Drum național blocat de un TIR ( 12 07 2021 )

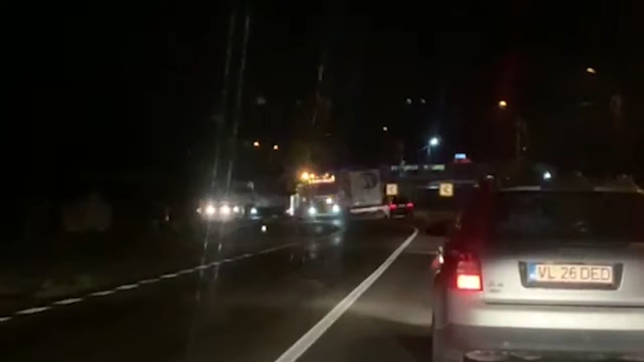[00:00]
Drumul Național 7 între Pitești și Râmnicu Vâlce a fost blocat mai bine de o oră din cauza unui tir care a avut probleme tehnice.